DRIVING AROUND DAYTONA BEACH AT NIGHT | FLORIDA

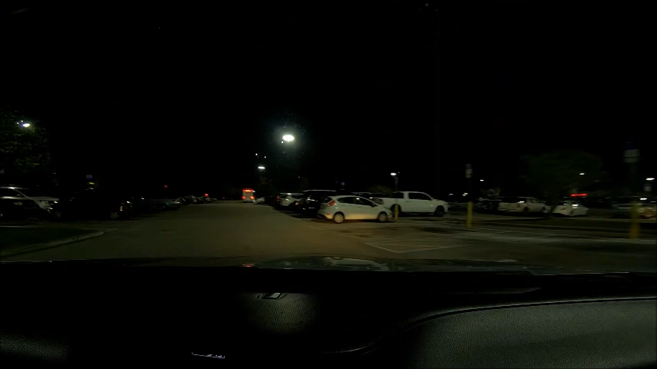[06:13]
Parking there. Yep. Just you turn. I'm gonna park up here. Park up here? Yeah. Here? Yeah. I want that world's most shit, famous beach.
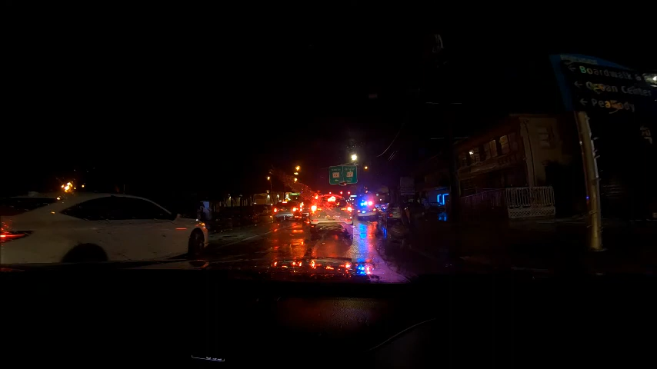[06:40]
I want that sign, world's most famous beach. Sign there.